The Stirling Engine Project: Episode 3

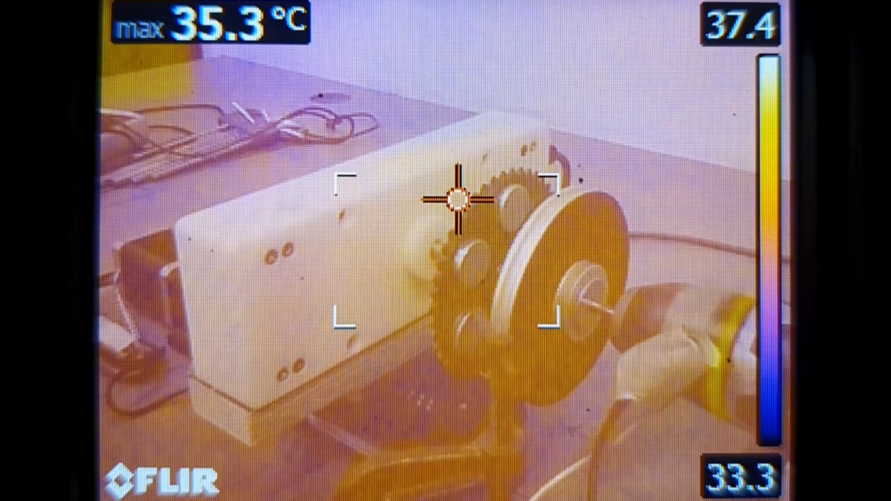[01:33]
On screen: max 35.3°C
But it's basically an eddy current brake attached
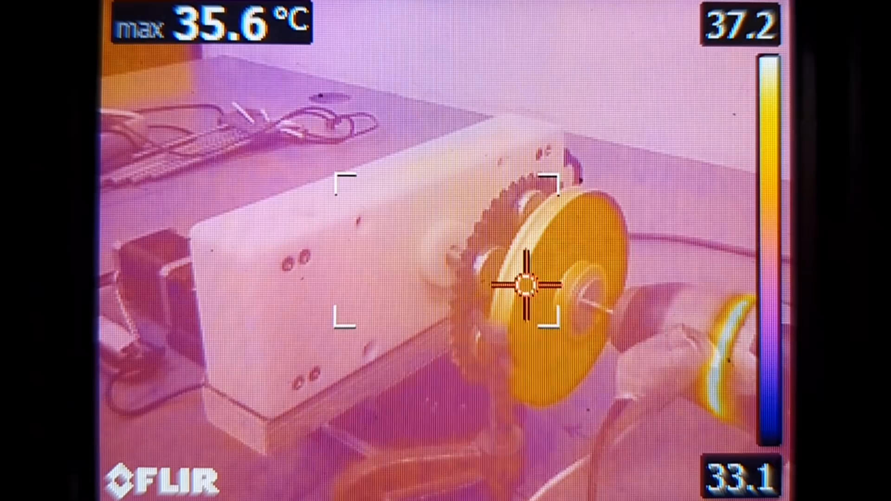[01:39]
On screen: max 35.6°C
to a torque transducer that moves under computer control.
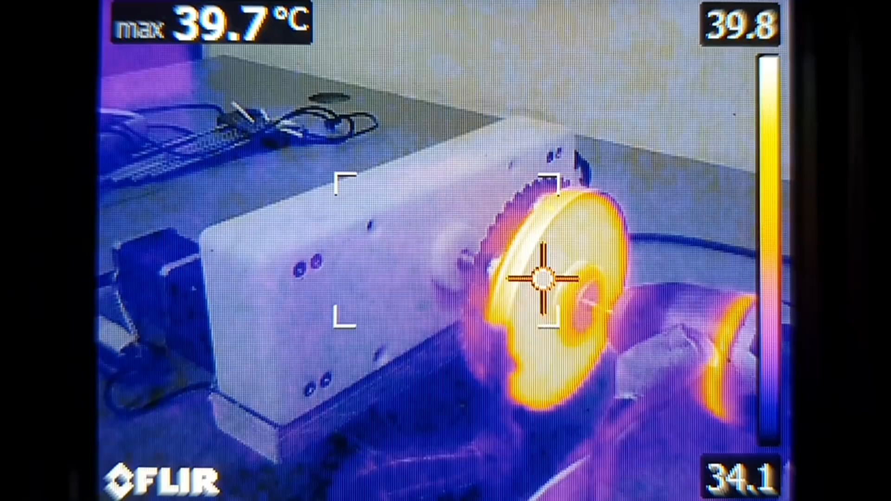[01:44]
On screen: max 39.7°C
The power is dissipated in the flywheel, which is a piece of aluminum.